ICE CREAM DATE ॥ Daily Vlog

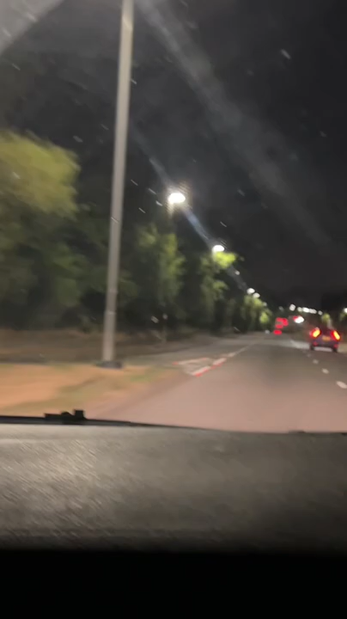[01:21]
গান শুনতে শুনতে আমরা চলে যাচ্ছিলাম ইলফোর্ডে ভালো লাগছিল রাস্তাটা অনেক নিরিবিলি ছিল